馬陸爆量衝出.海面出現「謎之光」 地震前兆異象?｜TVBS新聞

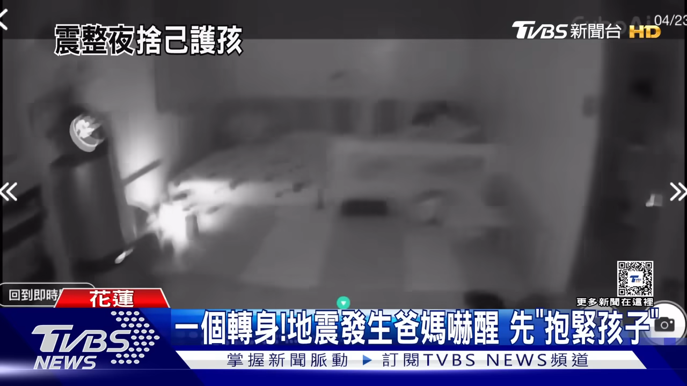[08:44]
还有家长深夜被震醒立刻转身护住床上的孩子感受到强真威力不敢大意觉得很可怕我连上厕所都不敢有民宅墙壁甚至被震破一个大